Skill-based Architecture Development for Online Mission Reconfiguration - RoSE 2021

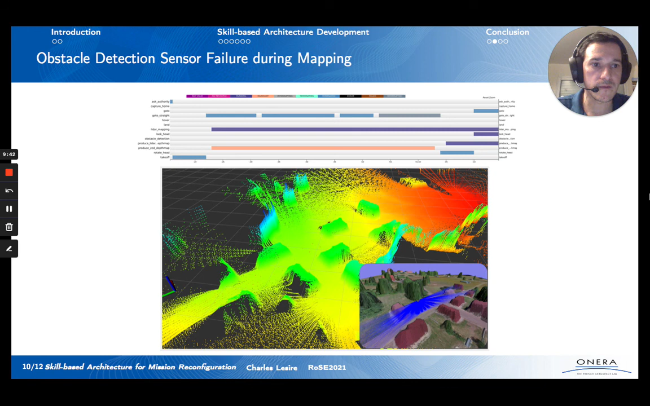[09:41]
and we can see on this simulation that the map is very dense at the beginning of the mission on the left, but on the right, after the reconfiguration, the map is very sparse because we have degraded the quality of the mapping.